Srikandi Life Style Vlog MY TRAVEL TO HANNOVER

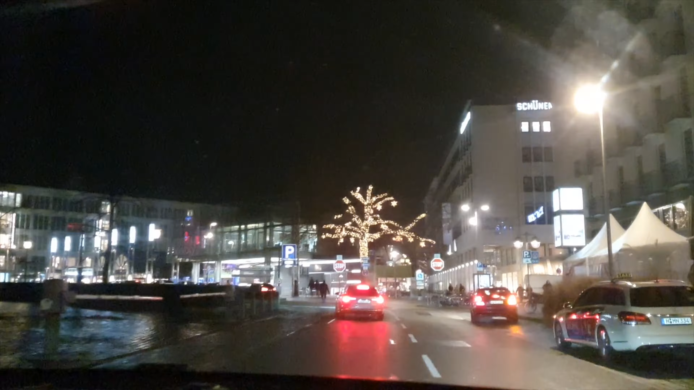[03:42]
Hanovernya tuh kebetulan ada ini kita ngelewatin gedung wali kotanya